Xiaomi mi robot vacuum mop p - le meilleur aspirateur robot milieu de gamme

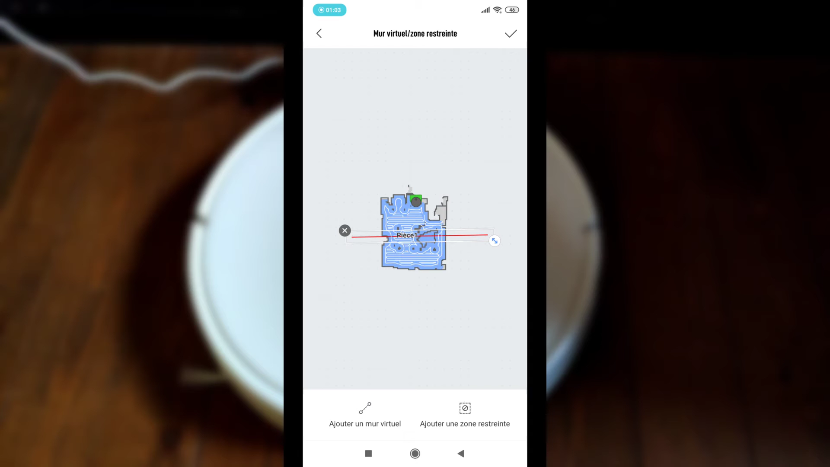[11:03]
bloqué donc si vous mettez par exemple ici il va faire le contour de ce mur vous pouvez aussi ajouter des zones restreintes au cas où vous ne voulez pas aspirer par exemple je ne sais pas moi le tapis